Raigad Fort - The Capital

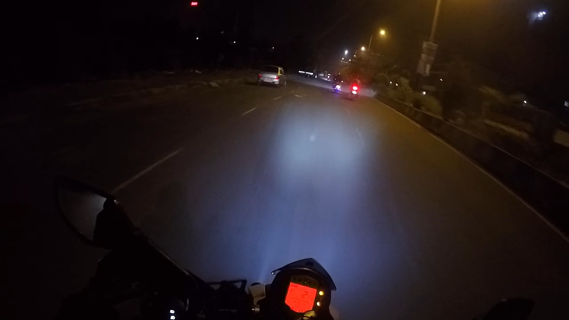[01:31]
सो बेसिकली हमारे साथ है कुछ 6-7 बाइक्स और 3 फोर व्हीलर्स। सो एल्टो है एक, एक है वैगनर और एक है XUV 500। सो फाइनली हम लोग राह पर निकल पड़े हैं हमारे मंजिल की ओर, रायगढ़ फोर्ट।
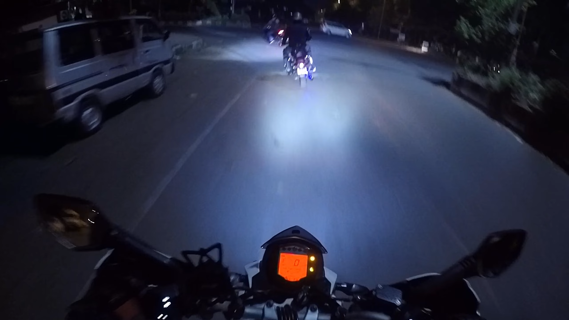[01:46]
सो फीलिंग रियली वेरी एक्साइटेड फॉर दिस मोमेंट। काफ़ी सालों बाद जा रहा हूँ रायगढ़ फोर्ट। रायगढ़ फोर्ट को मैंने पहले भी विजिट किया है, समवेयर अराउंड 2018 या 2017 में मैं गया था मेरे कज़न प्रशांत के साथ। तो इस तरह से हम लोग चल पड़े हैं राही मंजिल की ओर। वाह, व्हाट अ फीलिंग।
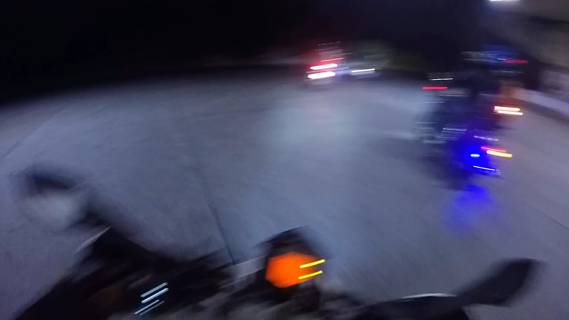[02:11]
सुबह का सनराइज भी नहीं हुआ है और बाइक राइड स्टार्ट भी हो गई, वो एक अलग ही मोमेंट रहता है।
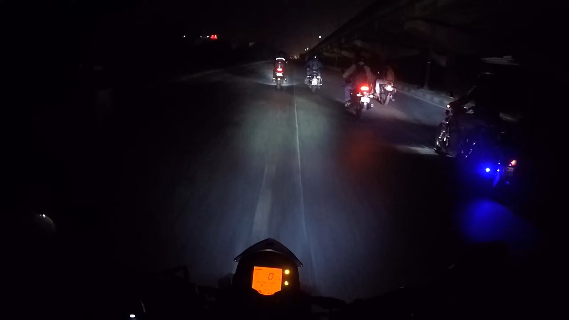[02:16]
सीरियसली गाइज, बहुत अच्छी ठंडी है, ठंडा ठंडा मौसम है, जैकेट्स पहने हैं बहुत सारे लोगों ने। और प्लीज़ गाइज, जो भी मेरे साथ राइड कर रहे हैं, नेक्स्ट टाइम आई वुड लाइक टू सी यू इन प्रॉपर केयर्स।